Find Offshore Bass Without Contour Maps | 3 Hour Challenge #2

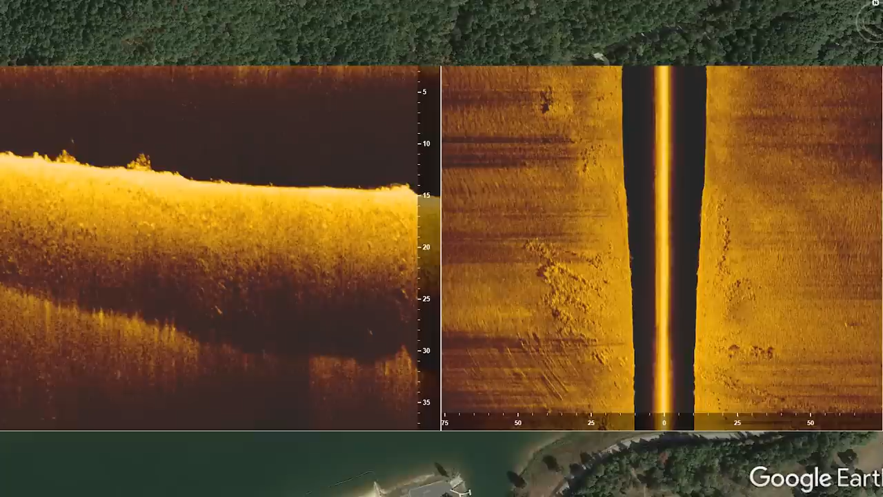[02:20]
interesting cover or structure that's on the bottom and if I do see something interesting I'm gonna mark it and so I went all around this lake trying to find anything that looked interesting bait fish fish cover and I did find some pretty interesting stuff I found some areas that had some rock on them found some
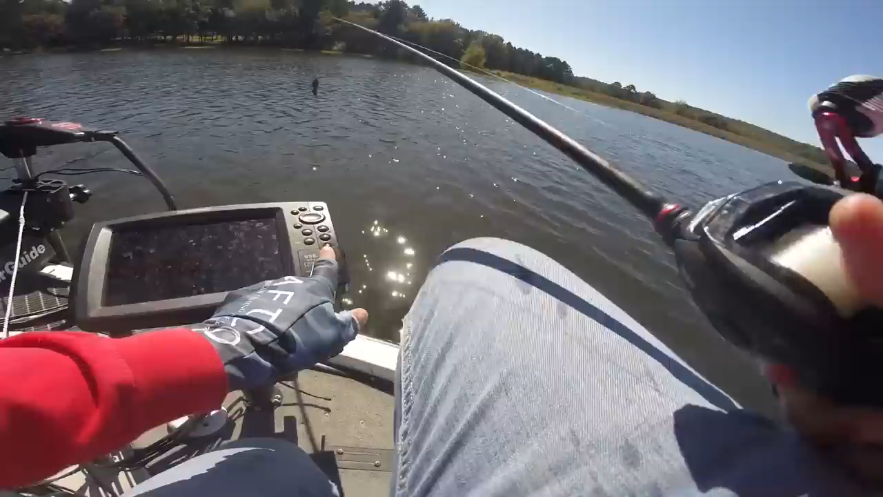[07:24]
actually there you go you actually see some fish are showing up on my graph here in about 20 foot of water you can see these lines down here I
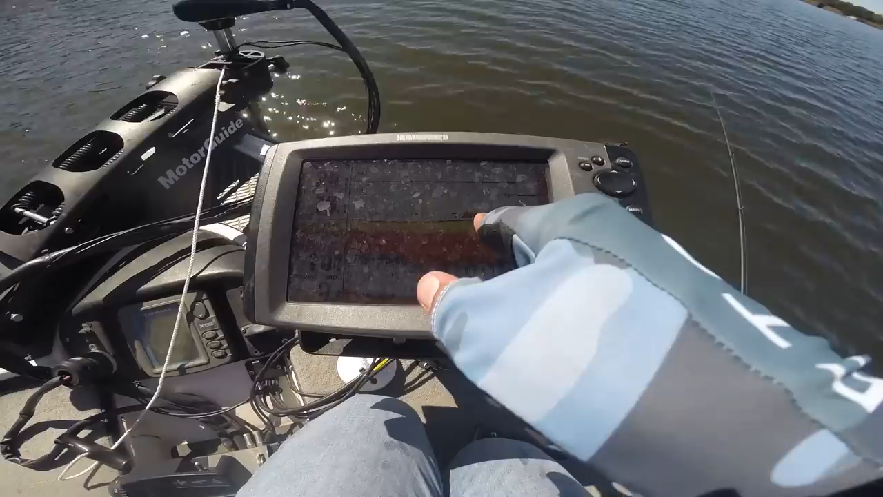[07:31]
had some comments about my lines looking weird on my graph my last video or a couple of years ago I fixed my transducer there's a little bit of an issue with it but you can see now there's some nice lines underneath the boat those are fish they're streaking underneath the boat right now in about 20 foot I thought I might actually be on top these fish a little bit which I might be but that fish just came on a football jig out of this brush pile right here and I'm just basically throwing that jig out there
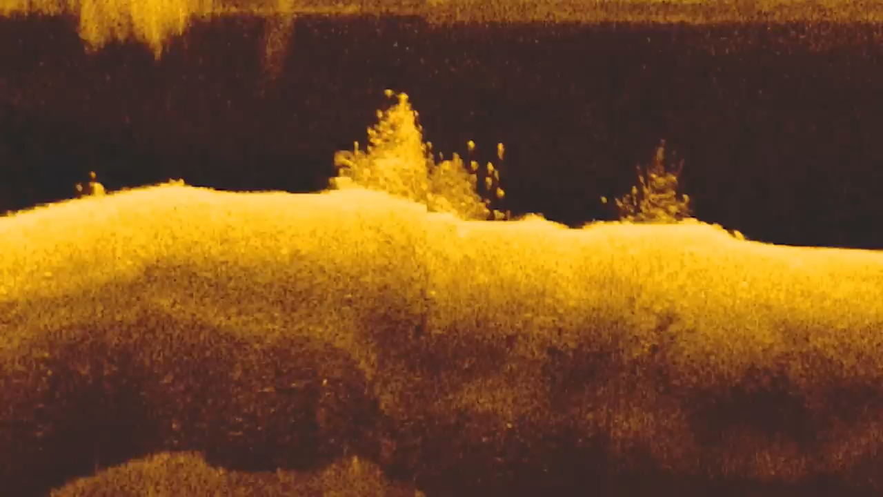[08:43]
see several fish around this brush pile and when I saw this immediately I was like oh this is a good spot and put that red waypoint marker on it and you can tell that there are fish around this brush pile because you can see these dots that are on the side of the brush pile and these dots are separated by like a centimeter to about a quarter inch of space between the dots and that's good indicator that these are gonna be bass rather than another species and they're also spread more horizontally than vertically that's another good indicator that these are bass and not let's say crappie
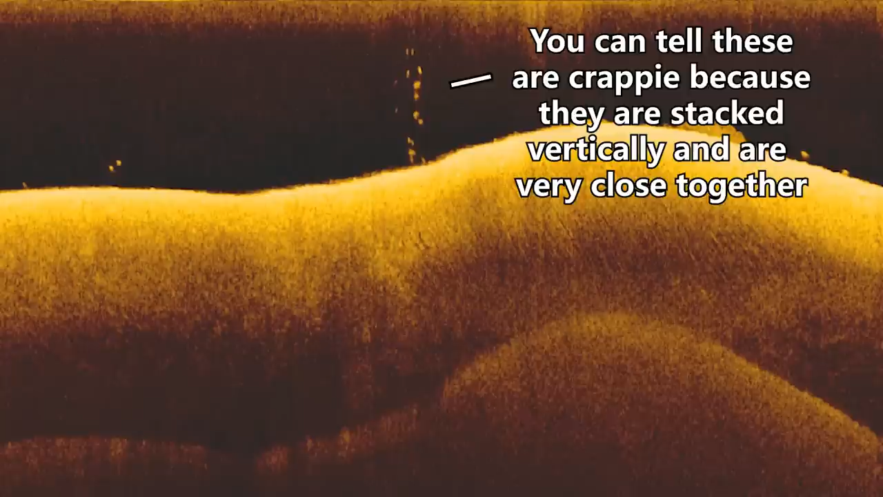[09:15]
and so here's an image actually some crappie I found and you can see a very closely stacked together and they're stacked vertically more than horizontally and
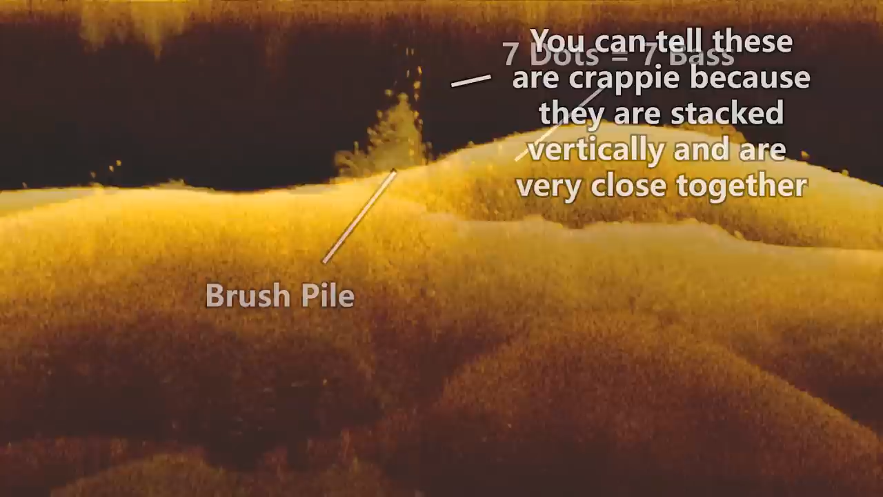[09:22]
so these are some indicators that these are bass and you can just see all these dots are on this brush pile this was an awesome looking area and I was super excited to fish it and so you can see that it can pay off to graph offshore if you
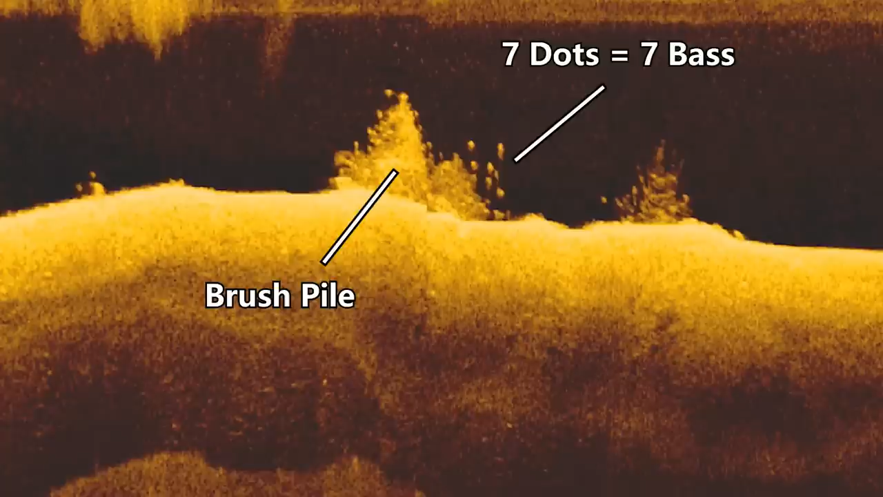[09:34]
know what you're looking for because you can find some groups of fish and get on fish really quickly even with just now we're graphing
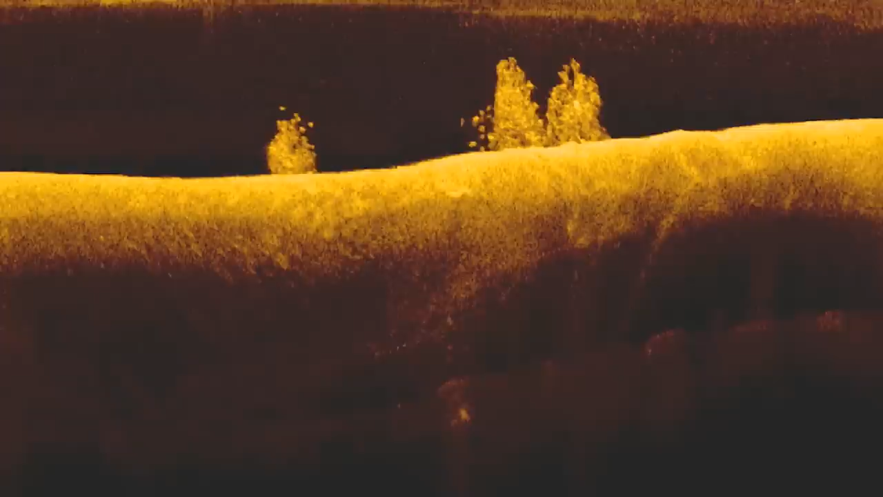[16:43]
finding on this brush top these brush tops are really small
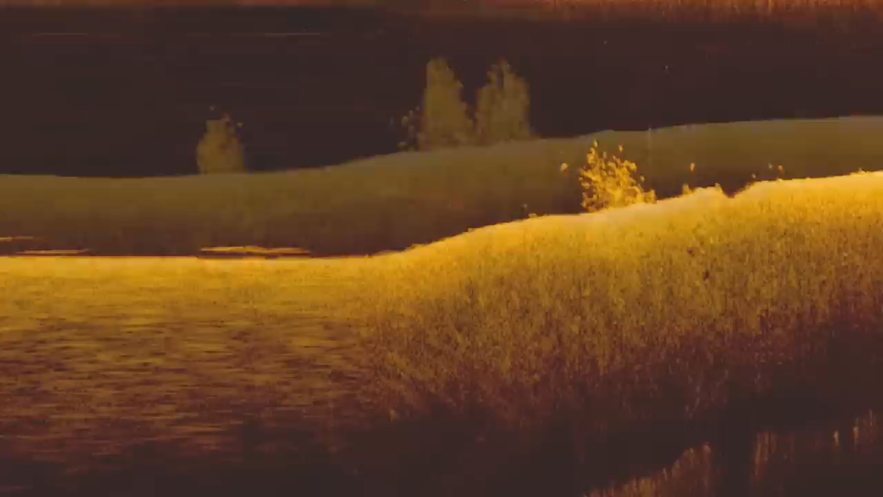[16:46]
and so to find the bigger fish is just hitting more spots graphing more finding more spots to fish